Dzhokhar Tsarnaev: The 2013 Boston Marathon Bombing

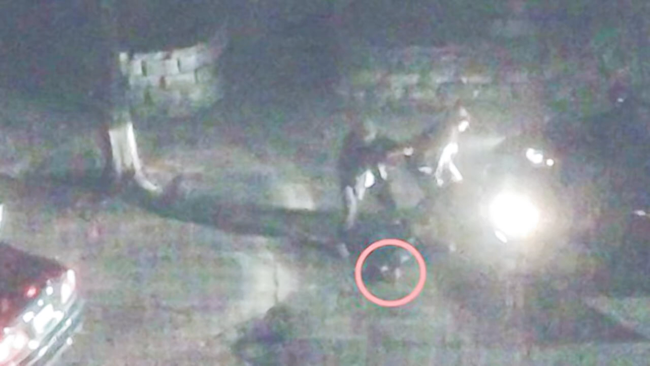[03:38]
suspect engaged in a gunfight with the police in Watertown after police discovered the stolen SUV and the Honda driven
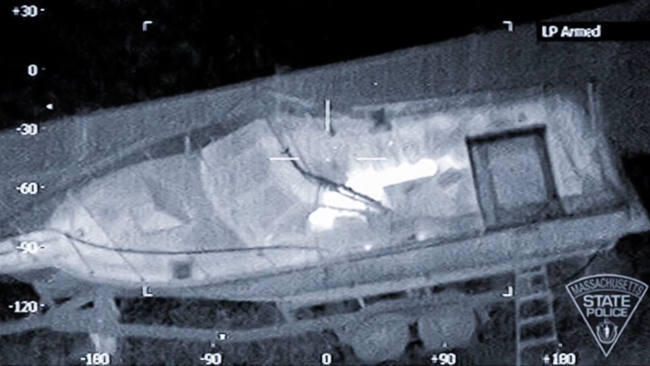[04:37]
Zaharnev was discovered injured in a boat in a watertown garden during the man hung for him on the evening of April 19 less than a quarter mile,